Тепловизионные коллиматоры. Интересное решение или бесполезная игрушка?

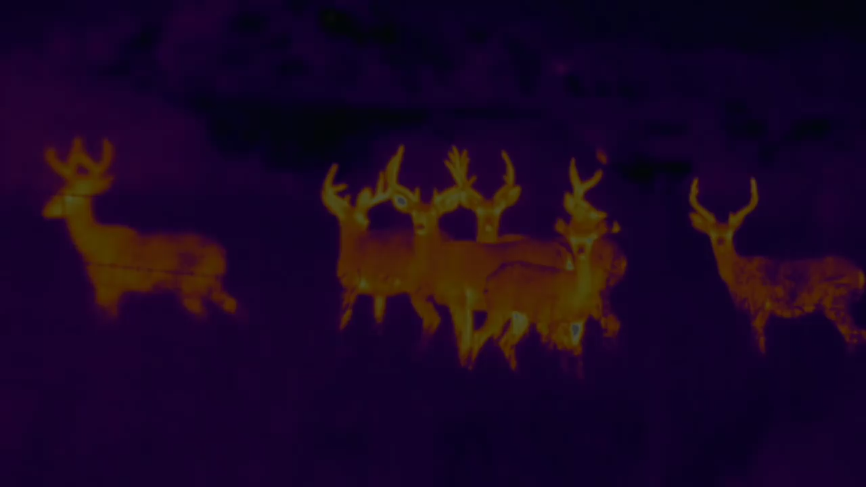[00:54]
Для них не помеха дождь, туман, пыль или дымовая завеса.
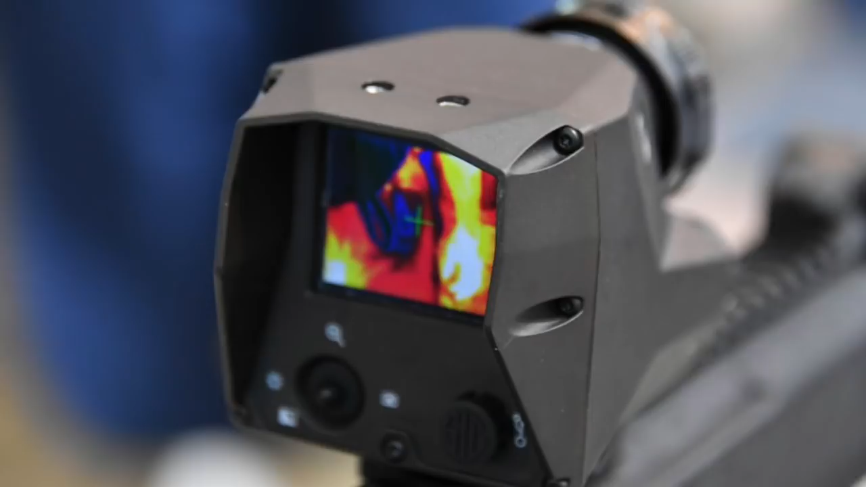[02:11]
Пусть их функционал достаточно ограничен, но все же существуют ситуации, для которых прибор такого типа подойдет идеально.
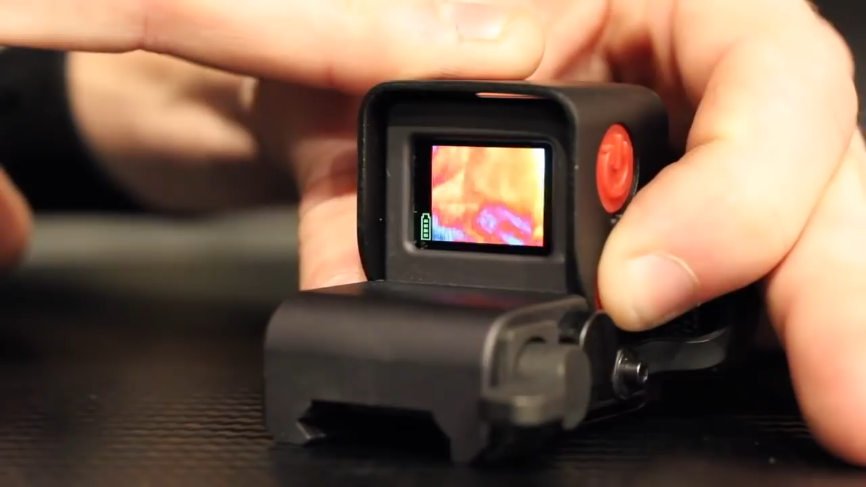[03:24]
что является отличным показателем как для прибора такого класса. Но далее у нас все еще круче.
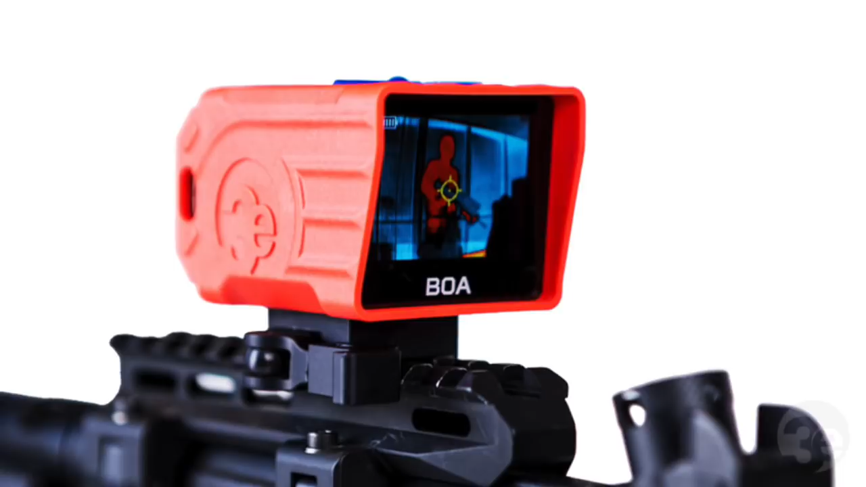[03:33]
Второй прибор, менее популярный, однако не менее интересный. Это коллиматорный тепловизионный прицел BOA 3X от молодого турецкого производителя 3E Electro Optical Systems. Этот прибор круче предыдущего практически по всем показателям.
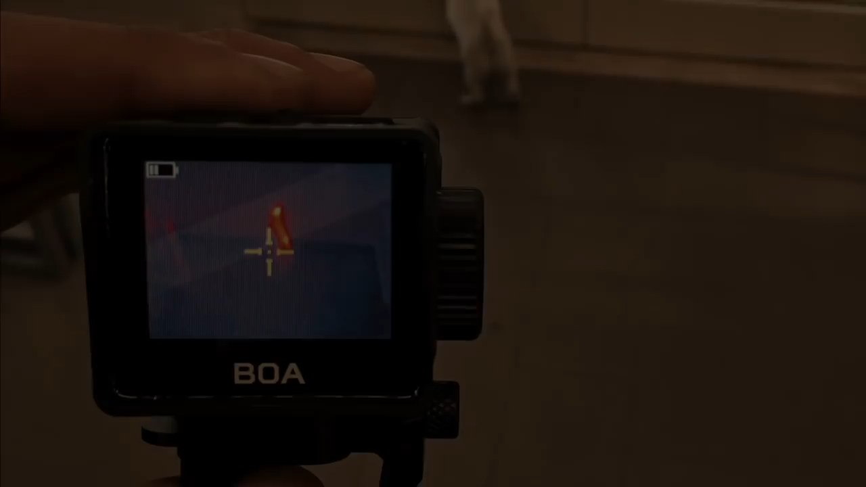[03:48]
Во-первых, разрешение матрицы. Здесь оно составляет 160 на 120 пикселей.
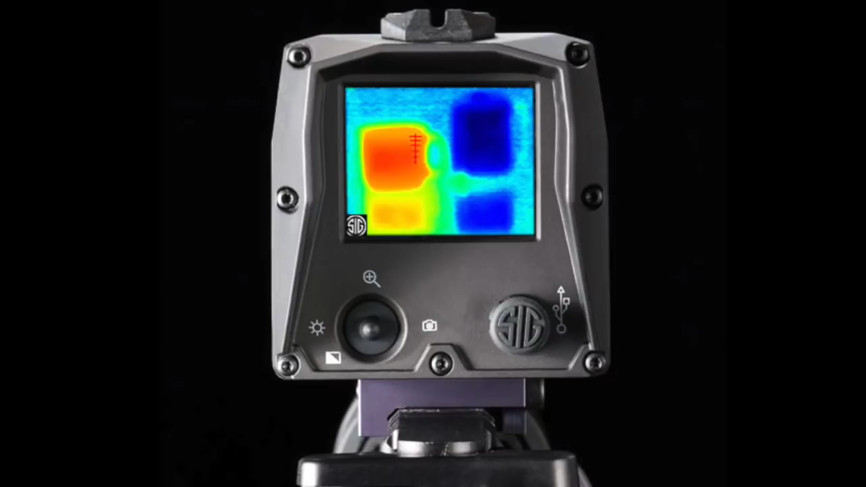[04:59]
Этот прибор практически в три раза дороже Т12 от Tori Pines Logic, но поверьте, он полностью оправдывает свою стоимость.
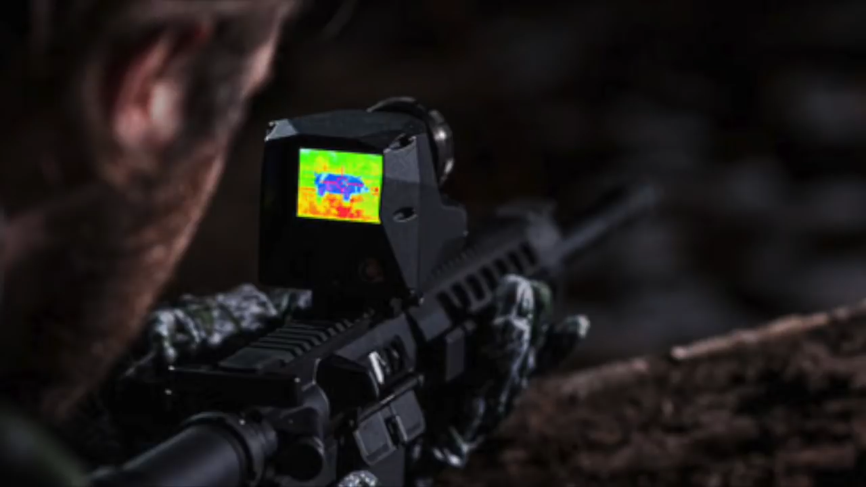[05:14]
Он всего немного не дотягивает до популярных классических тепловизионных прицелов. Но не стоит забывать, что это коллиматор, и он не предназначен для работы на больших дистанциях.
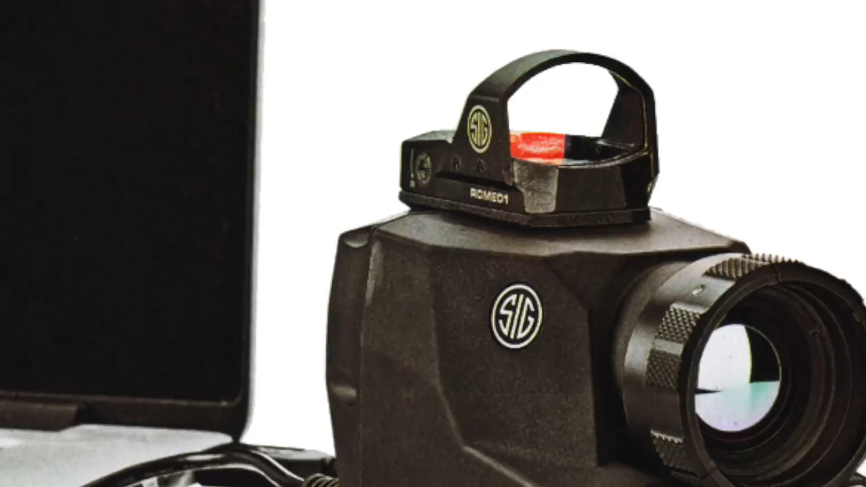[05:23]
Хотя Eco отлично видит тепловую цель на расстоянии до 300 метров. И в отличие от предыдущего прибора, частота обновления кадров здесь составляет 30 Гц,
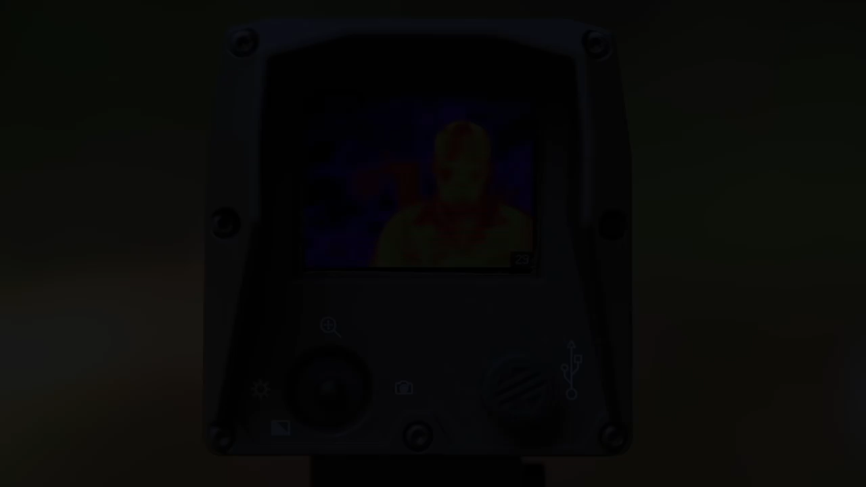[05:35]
чего уже вполне достаточно для наблюдения за быстро перемещающимися объектами.
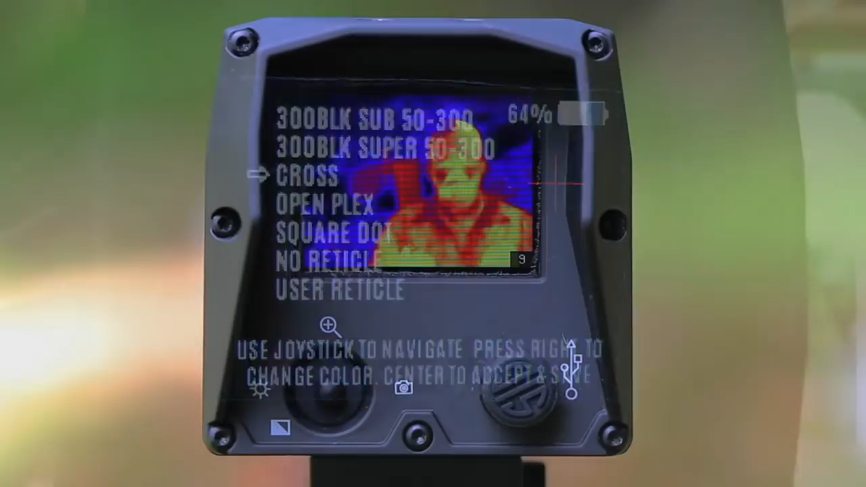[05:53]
Еще одна его особенность – двукратное цифровое увеличение, что является не совсем традиционным для коллиматорных решений.
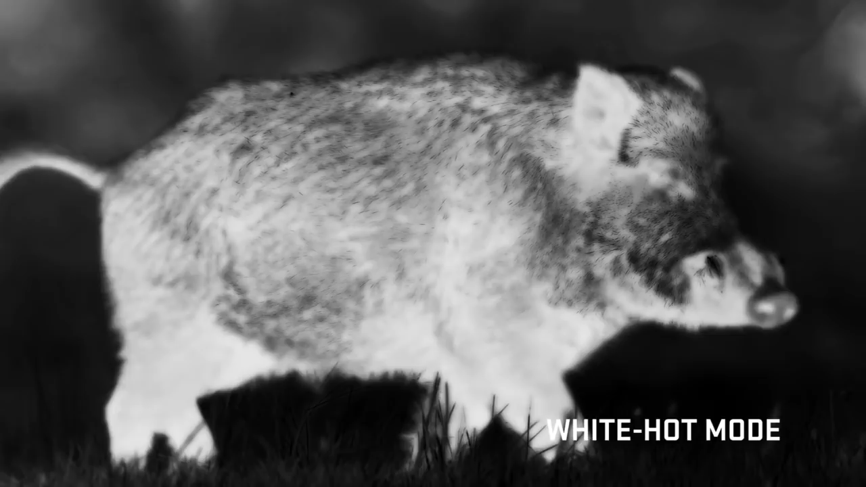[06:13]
Более 8 часов активной работы на одном заряде батареи. Защищенность класса IPX6.
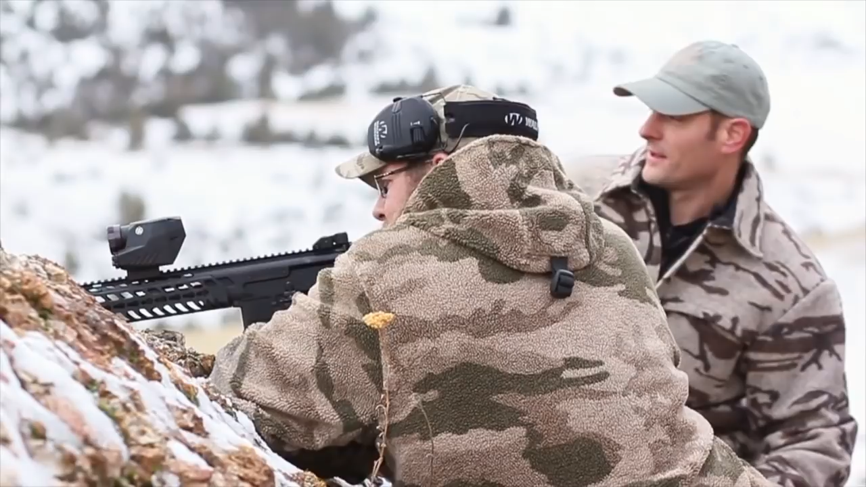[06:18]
Цветной LCD-дисплей, интегрированное крепление,
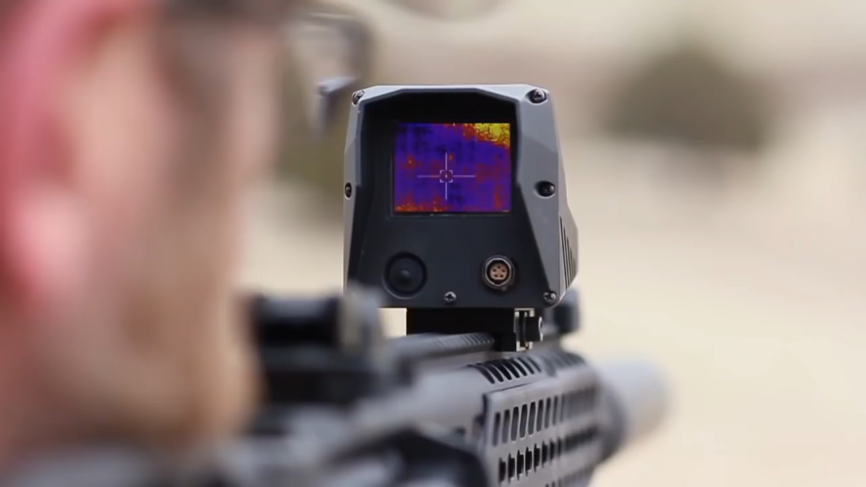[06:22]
небольшие габариты и вес, возможность установки практически на любое оружие.